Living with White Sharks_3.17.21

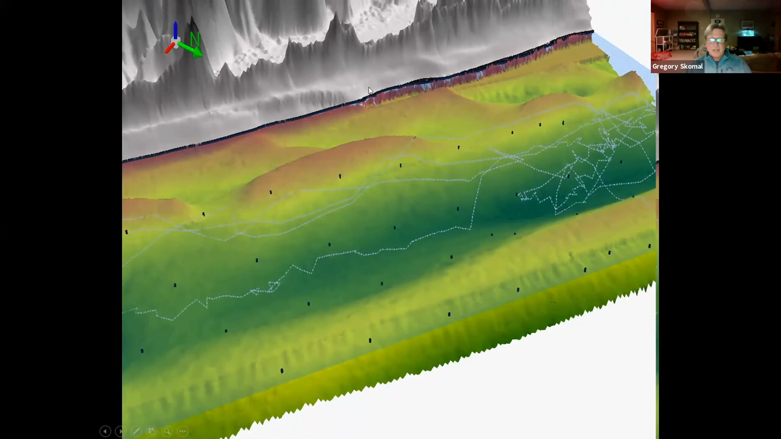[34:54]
There's also a big haul out of seals in this area. Each one of the black dots represents an acoustic receiver.
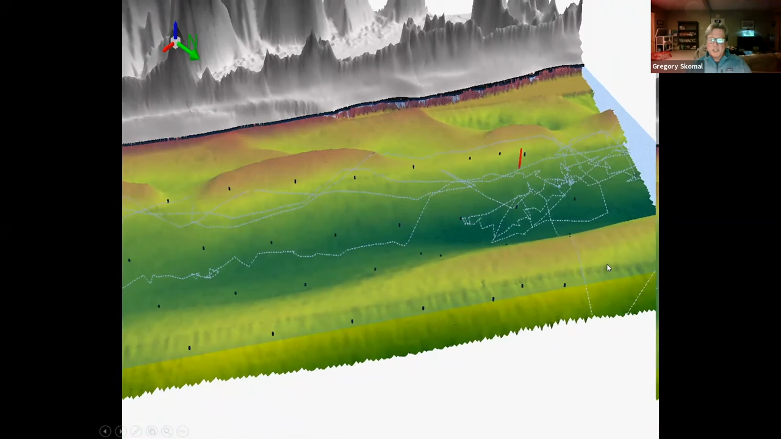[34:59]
And the white shark there is that triangle that's swimming around, and it's exact movements that it made close to shore.